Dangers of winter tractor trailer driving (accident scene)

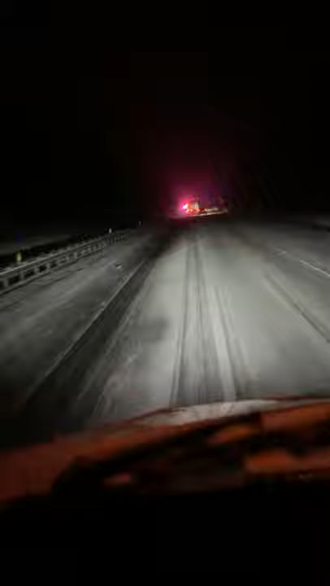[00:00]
this is winter driving for you it looks like we got one of our trucking brothers took a slide unfortunately let's see what happens we're climbing up Matamoros mountain over here oh boy let's go I'm gonna pull over take a break after this man it looks like it's Conway or XPO I
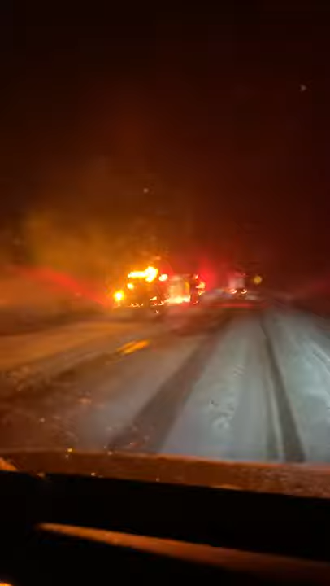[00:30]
can't be sure yep it's XPO logistics a set of doubles